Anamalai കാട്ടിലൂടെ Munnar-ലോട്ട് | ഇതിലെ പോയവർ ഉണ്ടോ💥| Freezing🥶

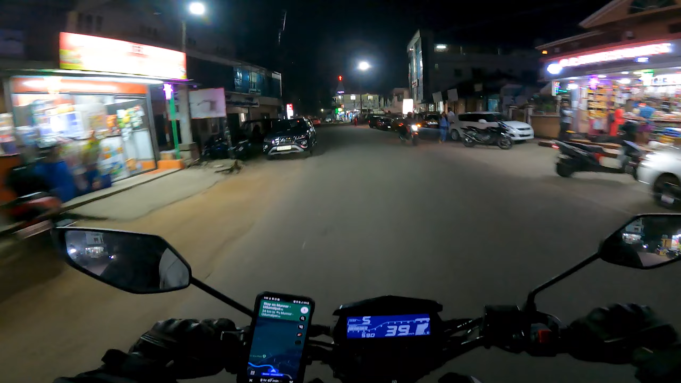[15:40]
സോ നമ്മളിത് മറയൂർ എത്തിയിട്ടുണ്ട്. ഇനിയിപ്പോൾ ഇവിടുന്ന് 45-50 kilometers അങ്ങോട്ടുണ്ടെന്ന് തോന്നുന്നു കേട്ടോ, കറക്റ്റ് അറിയാൻ പാടില്ല.
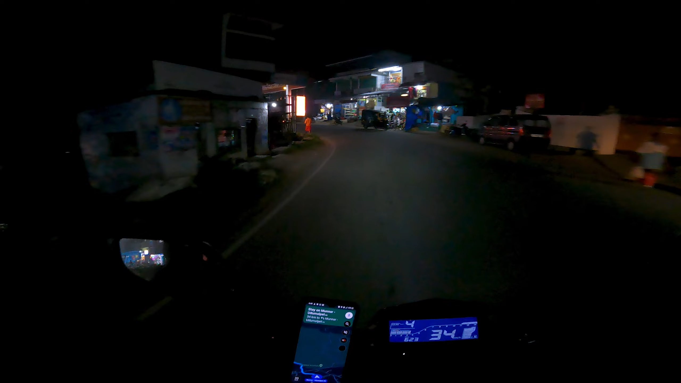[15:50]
മൊത്തം നമുക്ക് 100 kilometers ഉണ്ട്. ആ അപ്പോൾ ഒരു 50 kilometers കാണും, 50-40 kilometers കാണുമായിരിക്കും.
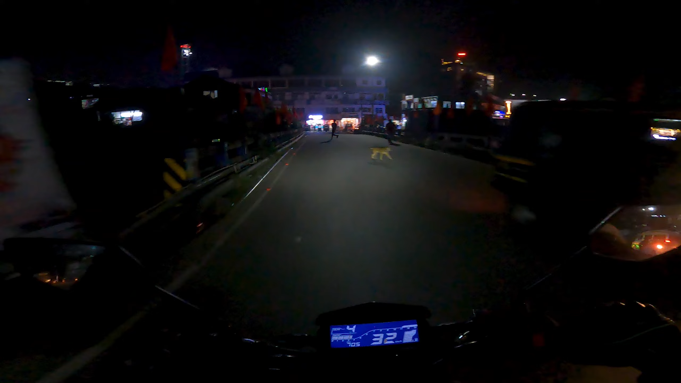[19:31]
തണുത്തിട്ട് വേദന വരെ എടുക്കാൻ തുടങ്ങി കേട്ടോ.
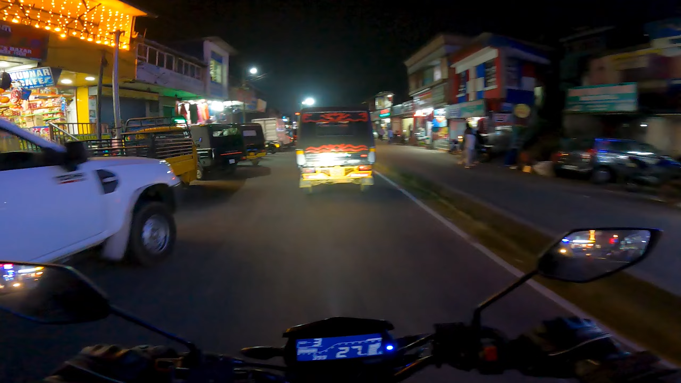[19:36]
അയ്യോ ആ നമ്മളത്തെ മൂന്നാറെത്തിയിട്ടുണ്ട്, മൂന്നാറ്. ഇനി ഇവിടുന്ന് ഒരു 1.5 hours എടുക്കുമായിരിക്കും വീട്ടിലോട്ട്.